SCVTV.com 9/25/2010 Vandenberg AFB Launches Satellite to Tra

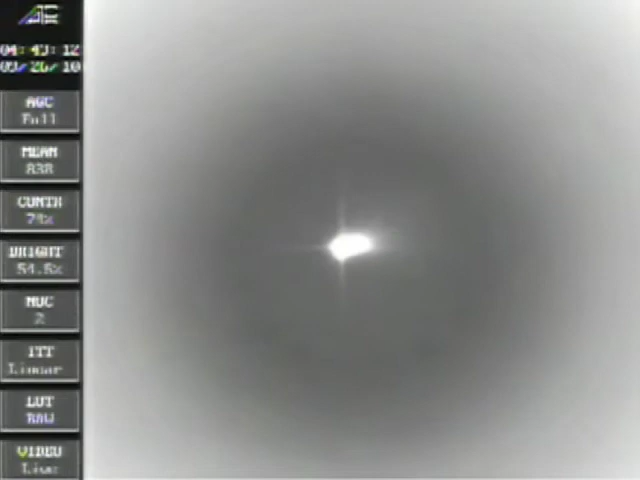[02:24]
We have confirmed stage 2 SEP, stage 3 ignition, stage 3 motor pressure is nominal. Vehicle attitude and flight path are nominal. 기 발생 in dial.